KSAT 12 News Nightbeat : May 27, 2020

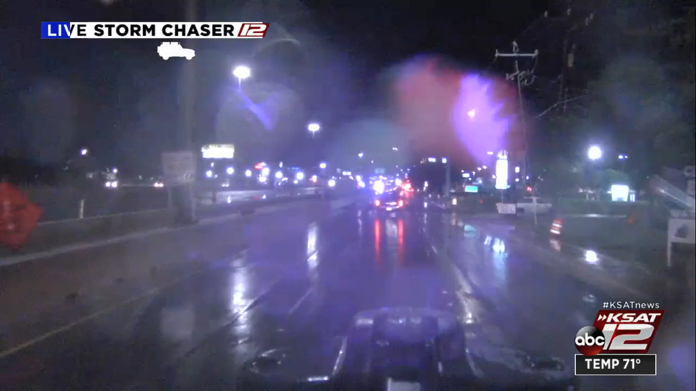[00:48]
All right, well, the worst of it has pushed through most of San Antonio.